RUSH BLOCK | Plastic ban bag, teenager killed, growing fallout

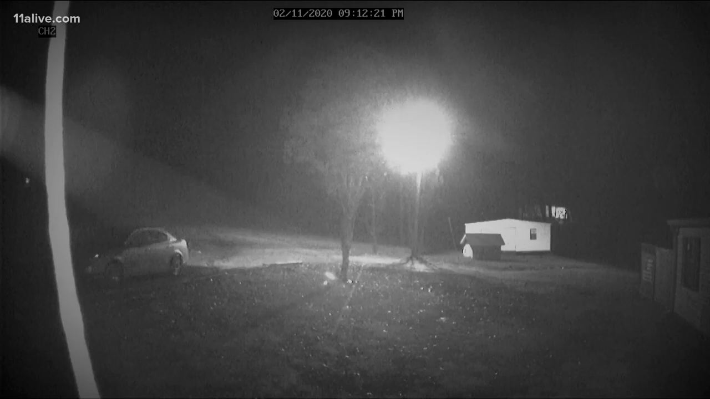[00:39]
Wood says surveillance video shows a light-colored car pulling up to the house,
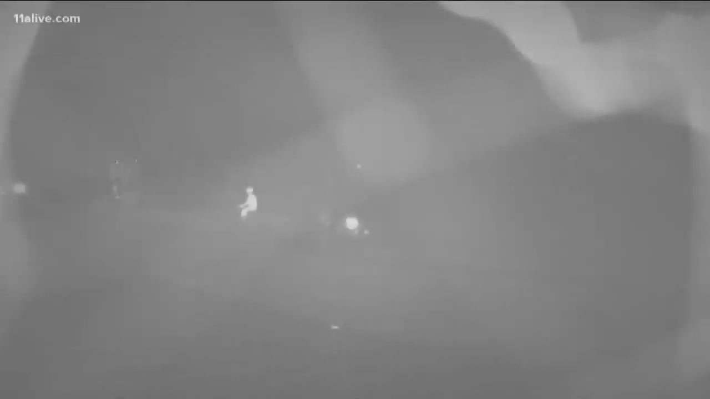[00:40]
multiple people jumping out to go in and then come out a couple of minutes later with a bag and firing shots.
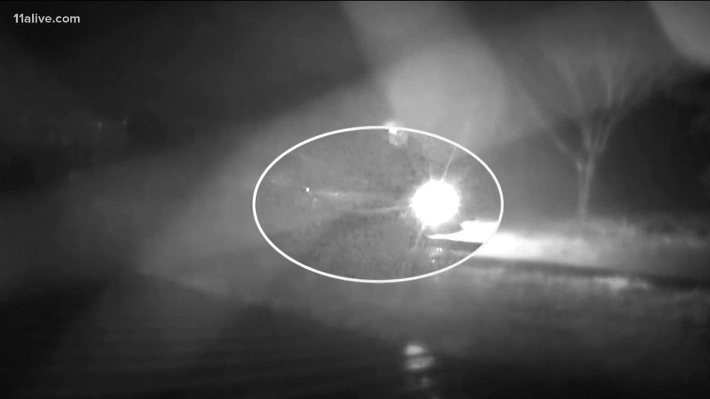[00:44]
Investigators believe the attack was targeted.